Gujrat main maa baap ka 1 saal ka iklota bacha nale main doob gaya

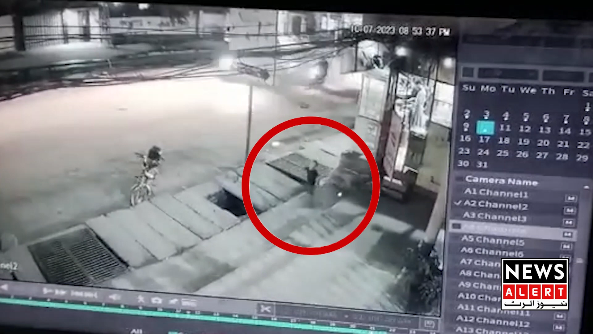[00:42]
عمیر جو بقاعدہ آپ سی سی ٹی وی فوٹیج میں بھی دیکھ سکتے ہیں کھیلتے ہوئے اس نالے میں گر گیا جب نالے میں گرا